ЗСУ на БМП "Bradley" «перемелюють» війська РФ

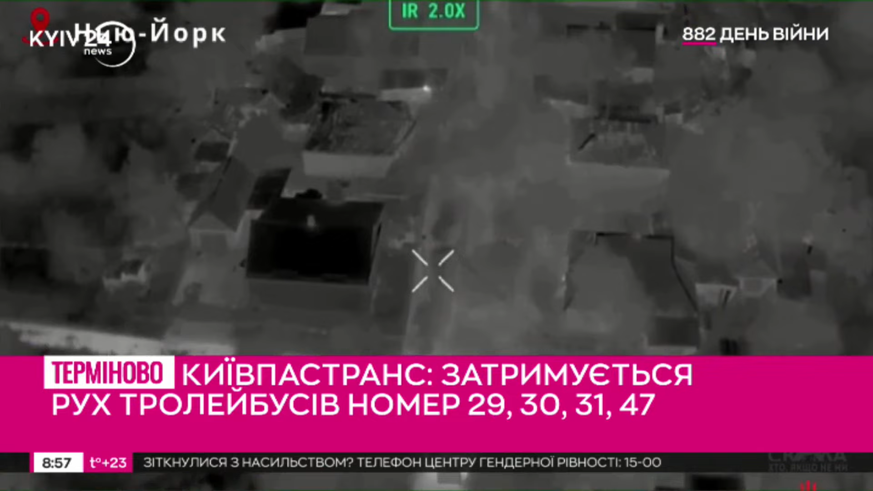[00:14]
Додамо також, що офіційно БМП Бредлі в українській армії є лише у складі 47-ї бригади Магура.
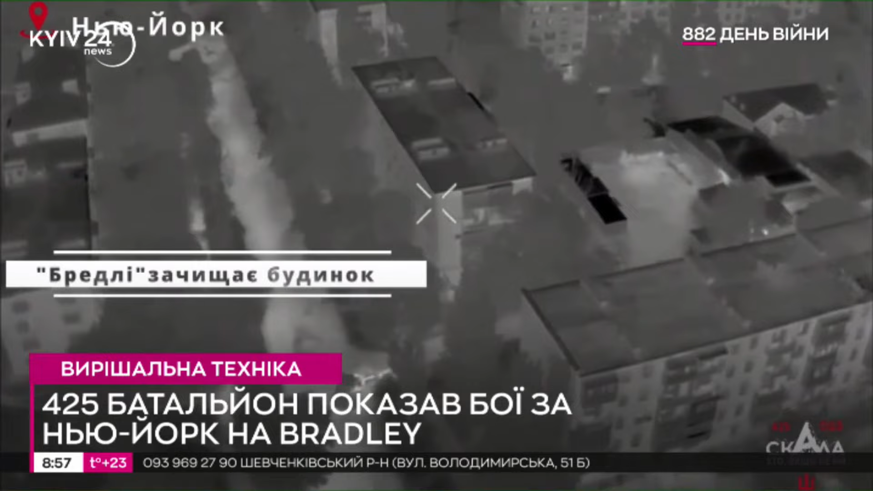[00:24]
Однак, судячи із цього відео, тепер вони є і у 425-го батальйону. Втім, слід дочекатися офіційної інформації з цього приводу.